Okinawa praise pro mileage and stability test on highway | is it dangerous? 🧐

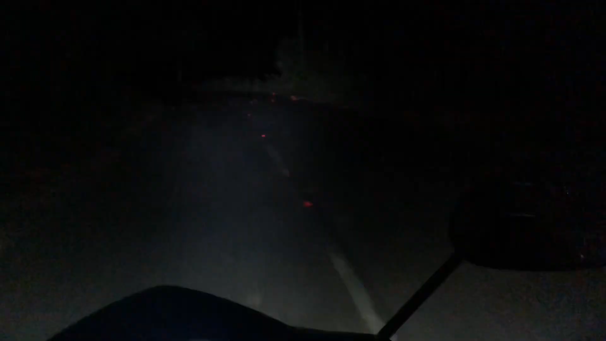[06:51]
I have returned to the night. Now, the time is half an hour. You can see the night's vision, the light focus. I felt decent. It is not wow. But, it is not bad. So, decent lighting. As you can see, the focus is good.
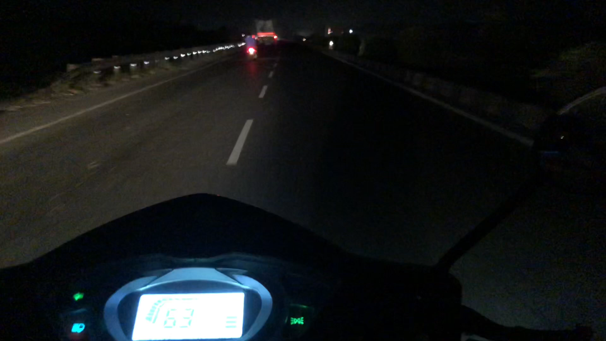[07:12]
I am driving high beam. I have no difficulty in the light. Just when you go to the highway, you have to focus on this one.